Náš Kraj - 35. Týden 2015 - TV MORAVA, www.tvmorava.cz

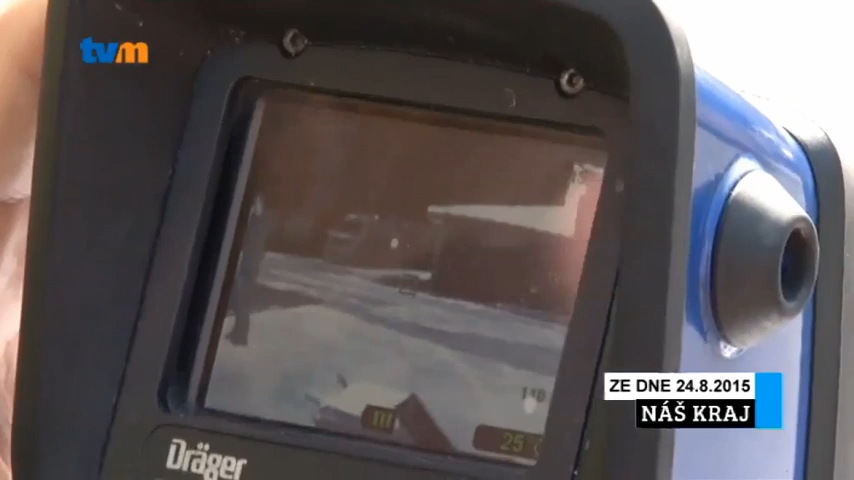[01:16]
Čtyřinové termokamery usnadní pohyb a orientaci hasičů v zakouřeném prostoru i lokalizaci skrytých ohnísek požáru.